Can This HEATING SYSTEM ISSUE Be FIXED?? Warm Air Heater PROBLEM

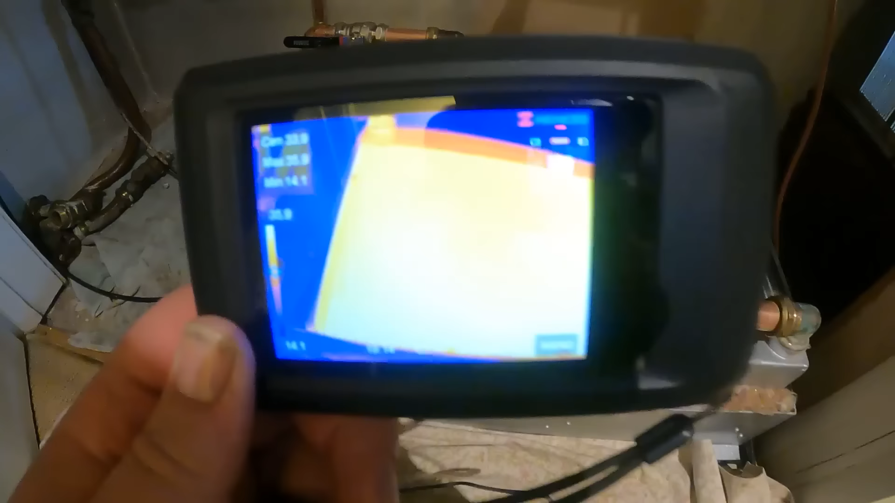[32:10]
imaging if we can i don't know if it's going to focus too good on here what i'll do
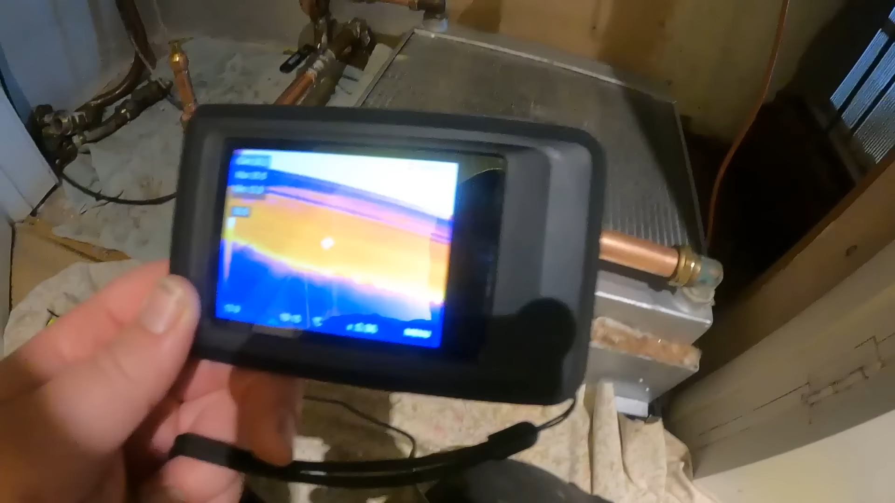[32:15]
i'll switch now to my phone because i know we'll be able to see it a little bit better right then i'm filming this on my phone now just because i can zoom in better onto
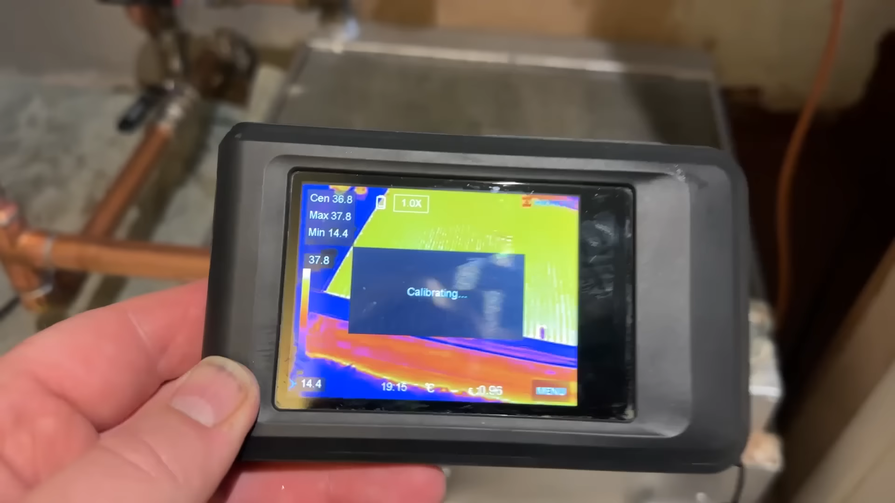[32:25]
this thermal imaging camera right as you can see
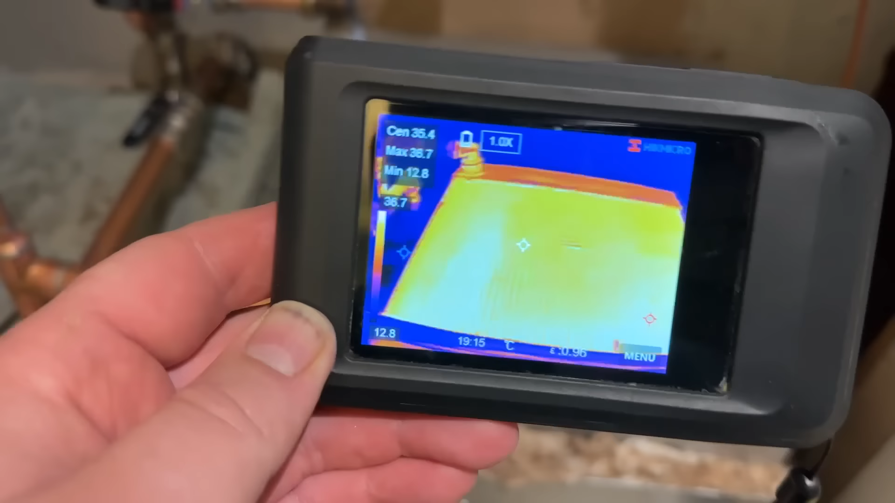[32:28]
the heat is coming through there the little white crosshair in the middle if you look at the in the top left
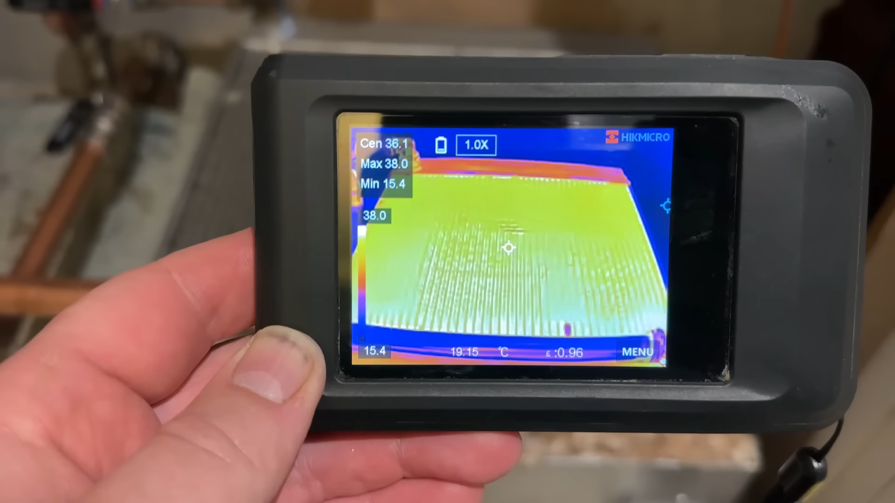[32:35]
box the center which is at the top is 35 degrees that's the white crosshair if you look down in the bottom right corner
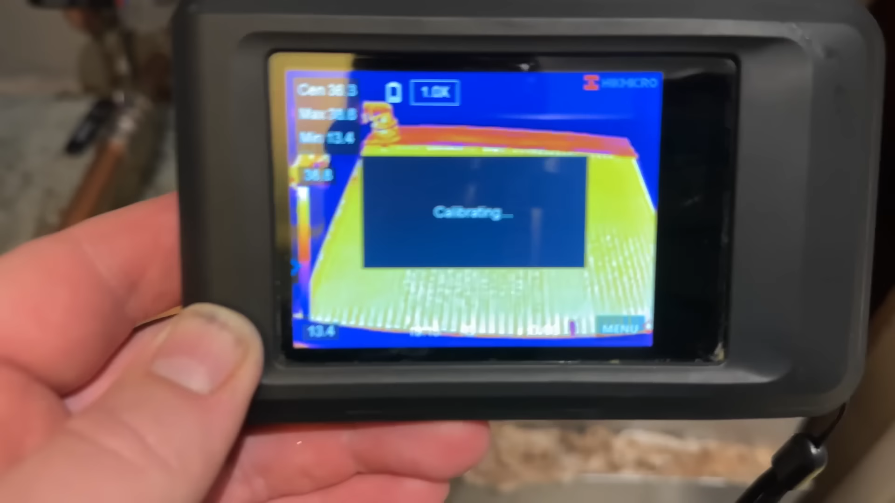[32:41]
there's a red i don't know if you can see it there a little red crosshair dotling about
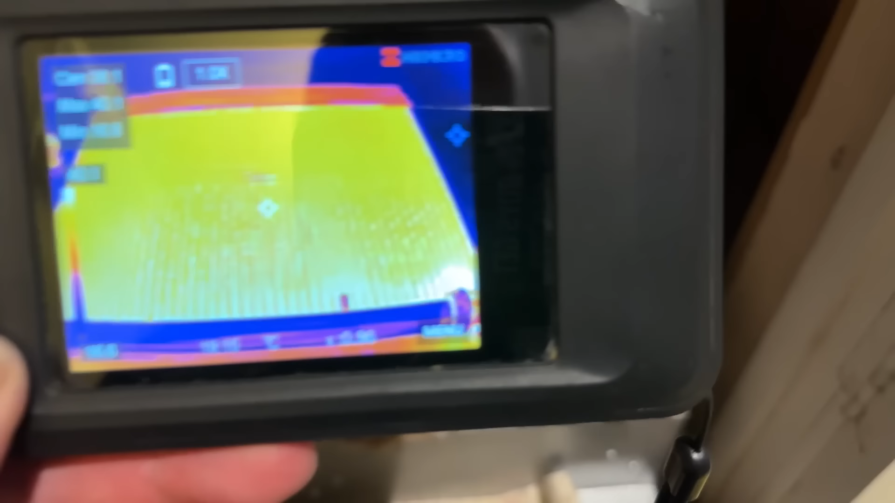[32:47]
that is the max temperature so the max is 40 degrees but
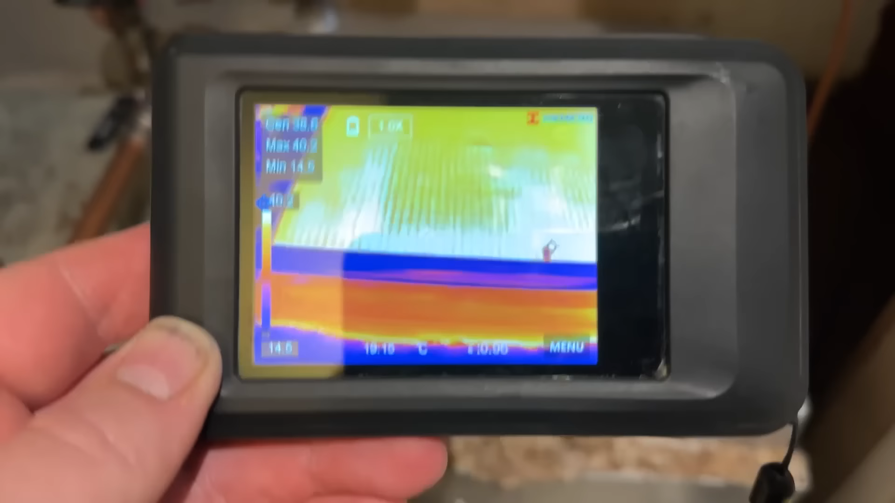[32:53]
you can see the heat coming straight through them them
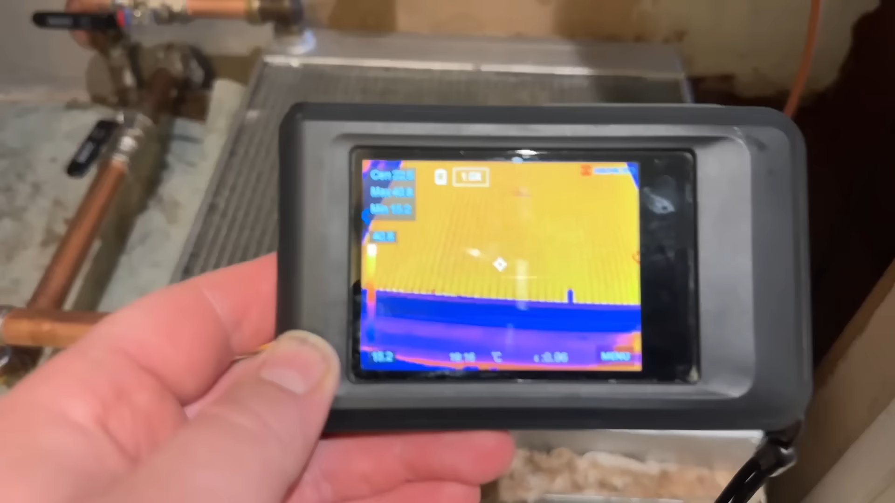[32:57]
veins now we look at that we're getting 40 degrees the tanks at the side
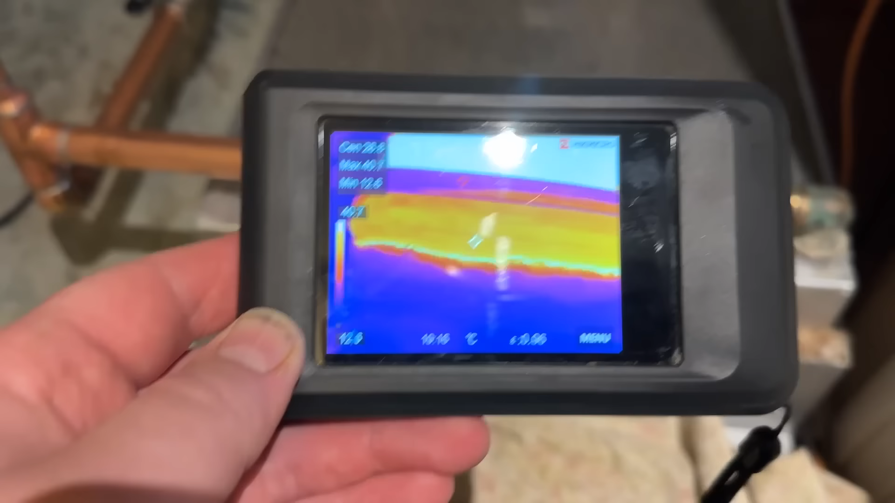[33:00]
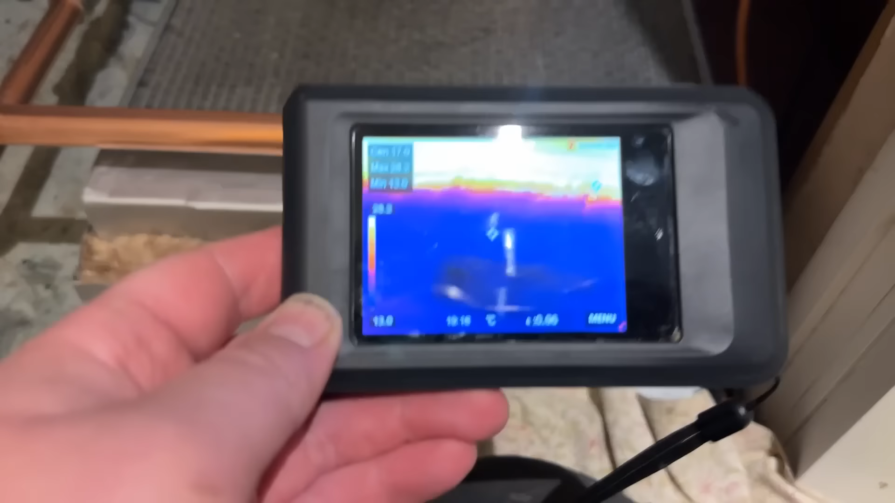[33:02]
they're running at 30 33 degrees
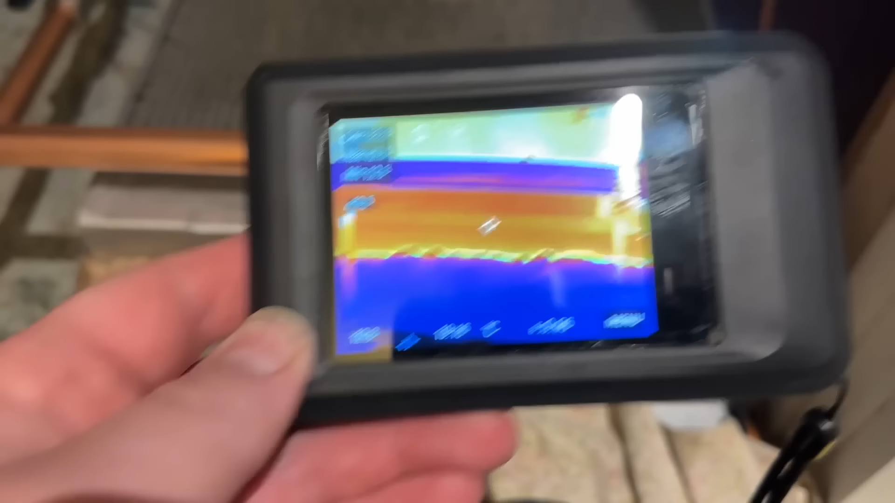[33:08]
now it might be the heat's not coming through that aluminium or
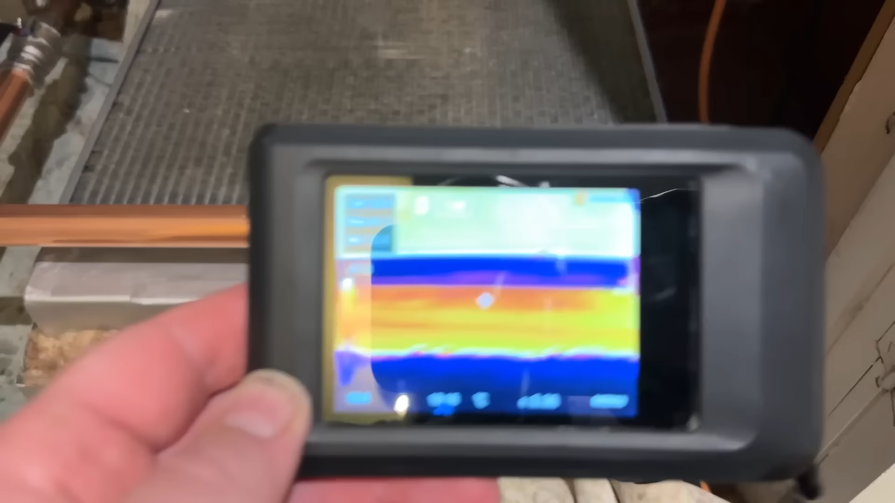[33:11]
whatever it is they've used on there not sure what they've used to be honest
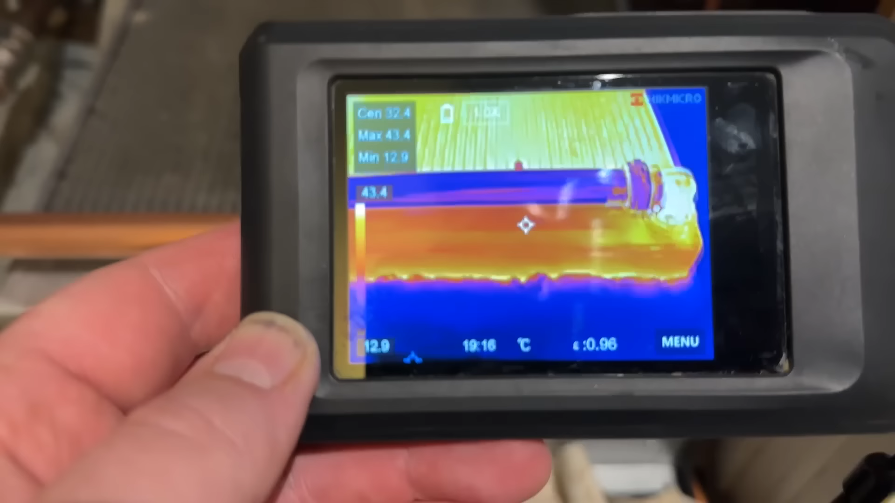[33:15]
On screen: spot 32.4°C, max 43.4°C, min 12.9°C, scale top 43.4°C, scale bottom 12.9°C
but the pipe work as you can see if i put that white crosshair in the middle so
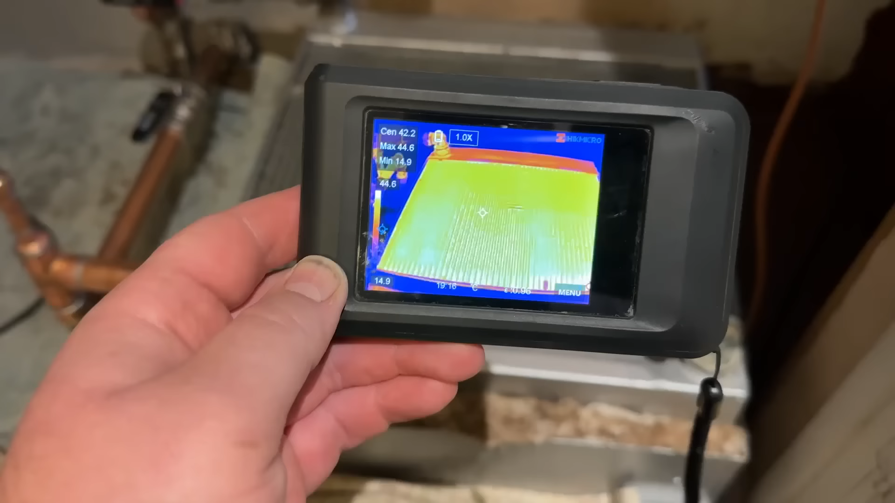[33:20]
at the minute the core as you can see
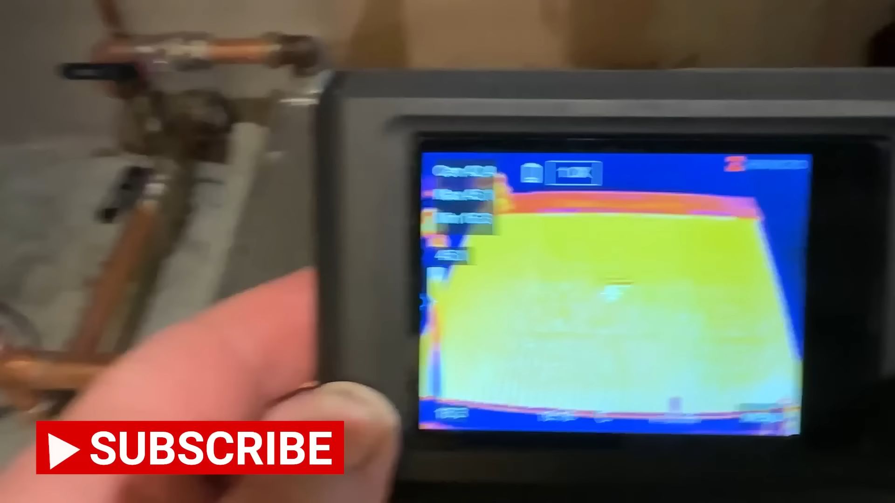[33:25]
i can make this camera focus 42 degrees max 45 so we're getting heat through there